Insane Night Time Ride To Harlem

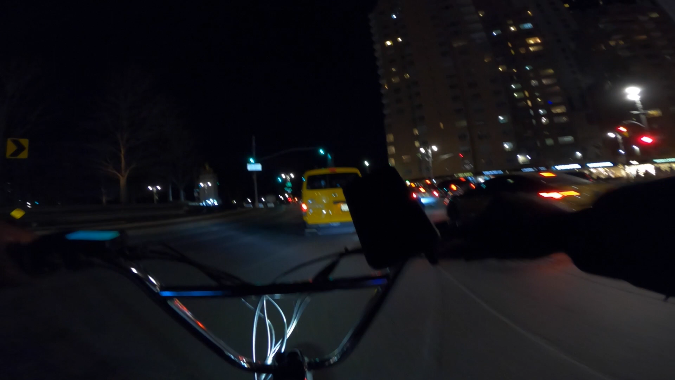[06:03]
Let's go, make this right turn, then we on Central Parkway West. I'm gonna be there all
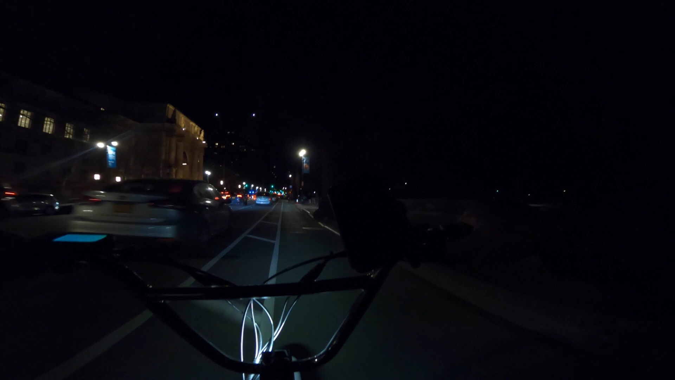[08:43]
Zeus is flying right now, let's go. Yeah. Zoom, let's get it. Police out. Ah, we just slow down here. This is where people get hit.